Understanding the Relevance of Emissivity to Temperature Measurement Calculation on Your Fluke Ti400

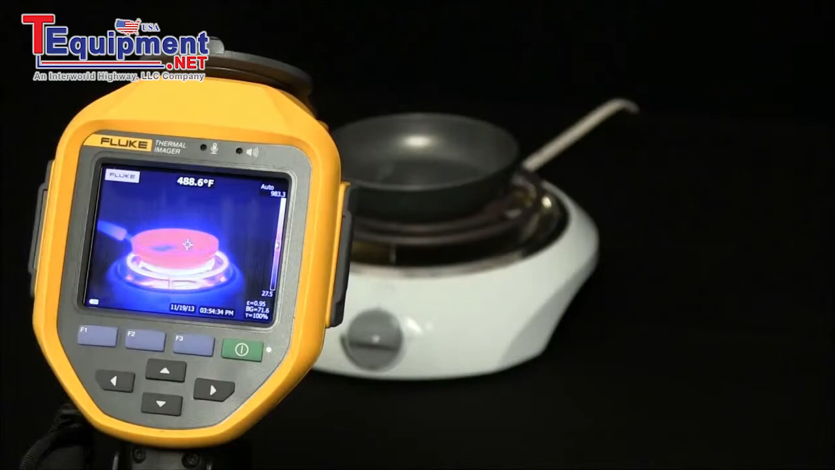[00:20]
On screen: spot 488.6°F
The imager senses the infrared energy from the surface of the object and uses this data to calculate and estimate temperature value. Many common objects and materials such as painted metal, wood, water, skin, and cloth are very good at radiating energy and it's easy to get relatively accurate measurements. For surfaces that are good at radiating energy or highly emissive, the emissivity factor is greater than 0.9 or 90 percent based on 0 to 1 or 0 to 100 percent.